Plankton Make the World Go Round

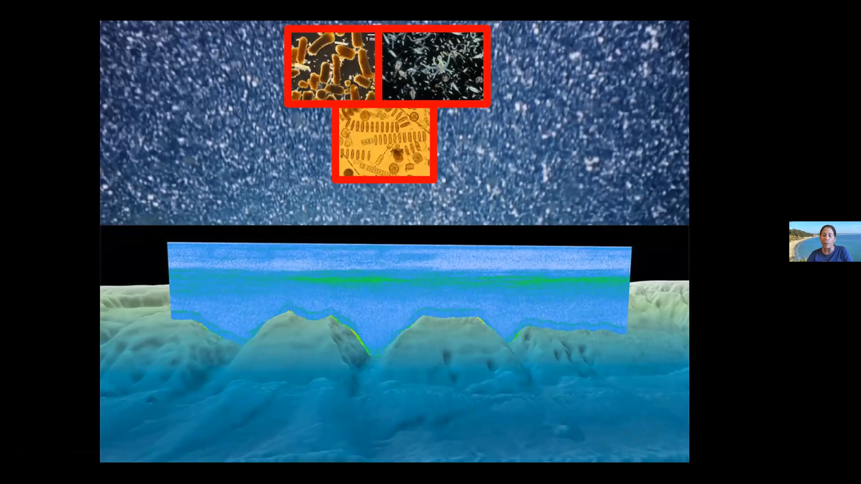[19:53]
phytoplankton and zooplankton and dead and decaying organisms and lots of poop. Marine snow packages up this carbon from the atmosphere and the dead and decaying material carries us down to the bottom of the ocean. Not only are there seasons of marine snow in the ocean, but here in our ocean, we see the largest migration on Earth happening all the time.
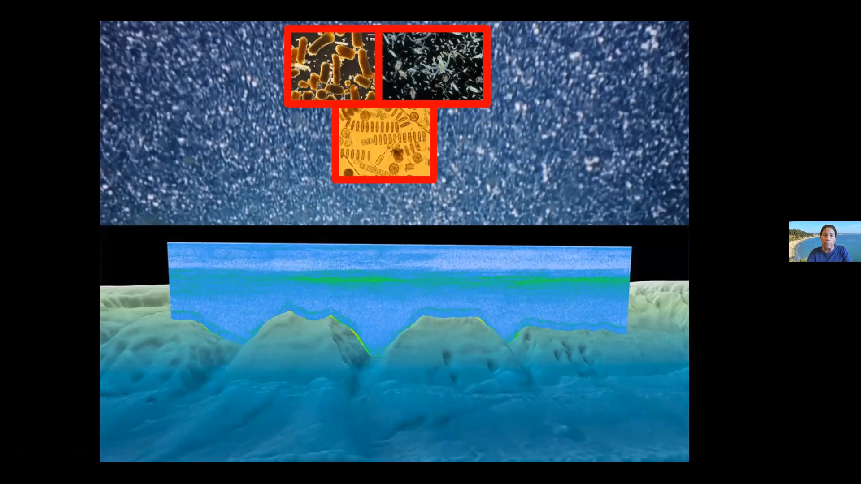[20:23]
If you look at this bottom video here, bottom blue cross-section of the ocean, what you're looking at is a sonar picking up one of the largest migrations on Earth. The green is actually a layer of organisms that happens through the world ocean every day. They diurnally migrate up at night and often to feed on the productive surface water organisms that are there. We call this the deep scattering layer.